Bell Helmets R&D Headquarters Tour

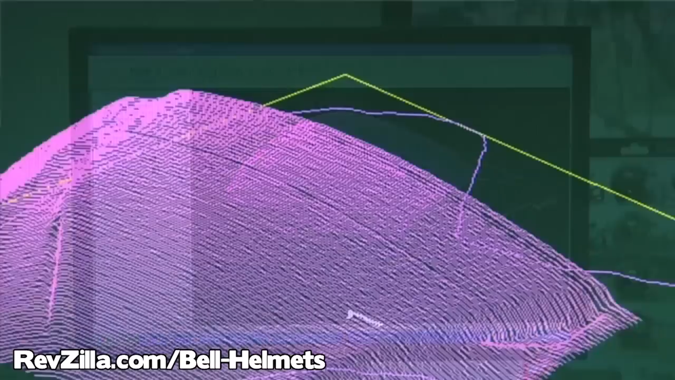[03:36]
And so that's really taking it from a, you know, handwork, really aesthetic model to a nice digital model that we can work on dialing in for manufacturing. Okay.